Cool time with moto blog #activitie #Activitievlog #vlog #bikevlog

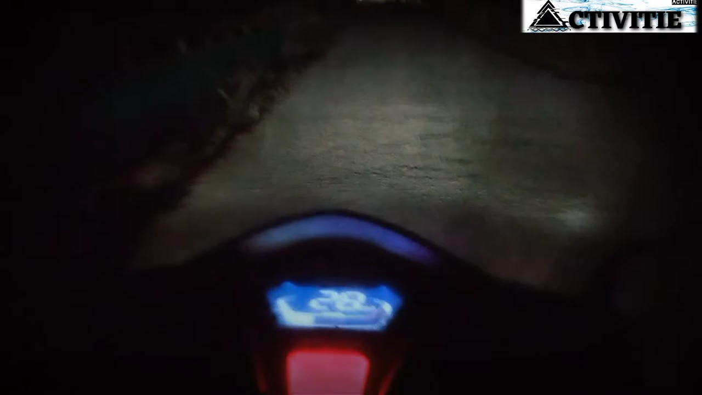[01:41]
দেখতে পাচ্ছেন রাস্তাগুলোর অবস্থা কি, তো কি বলে খারাপ সরকার,